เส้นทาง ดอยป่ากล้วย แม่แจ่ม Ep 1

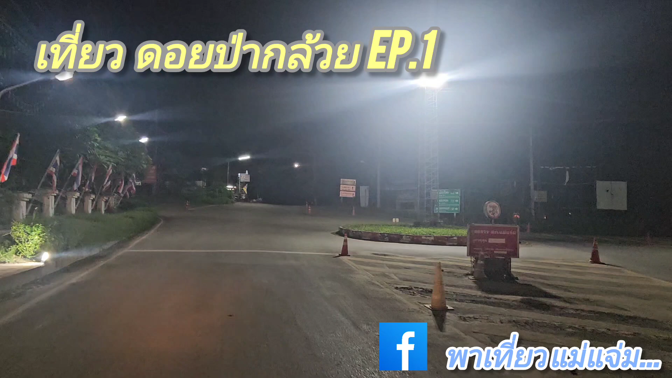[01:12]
ห้าจากตัวเมืองเชื่อใหม่ 122 กิโลนะครับ เอาเมืองไม่เกี่ยงจากที่ไม่ขอเดี๋ยวจะ ประกิศเตียงเราปักกอร์ครับตรงไปกระเบาตินโน้น นี่นะครับ อันนี้คือเย็นเราปักกอร์นะครับต่อจุดโรงโทรนะครับ จะอยู่ก็ตรงนี้ เป็นหลังจ้าแฟ
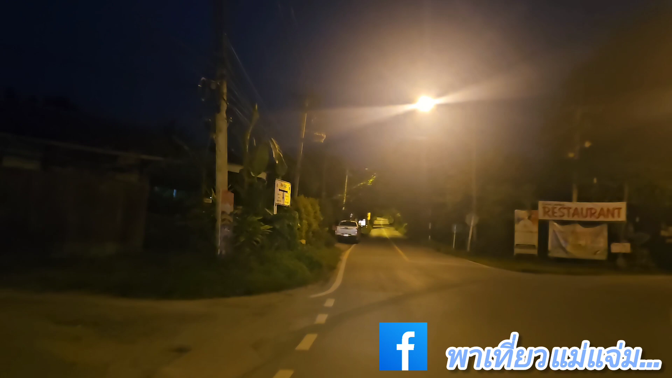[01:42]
เป็นเพศนะครับ บอกว่า พาเทียของแม่เจ็บ ร้านนี้เลยนะครับ